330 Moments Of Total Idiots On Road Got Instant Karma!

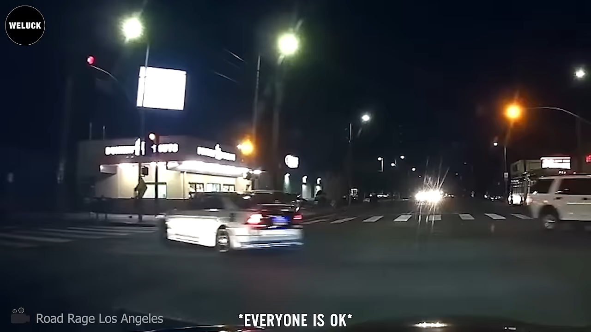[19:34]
Oh, for this reason, you shouldn't expect that approaching traffic would stop or slow down at the red light. Luckily, no one was injured.
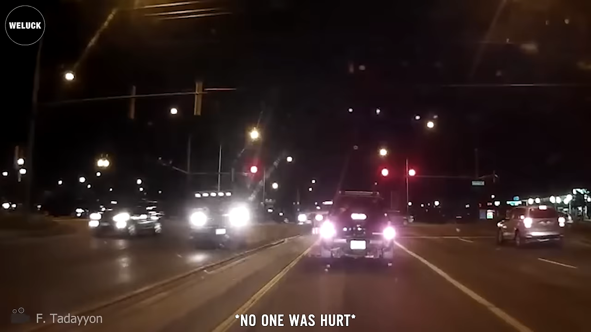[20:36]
The incident was caused by the driver who drank alcohol before driving. Fortunately, no one was hurt.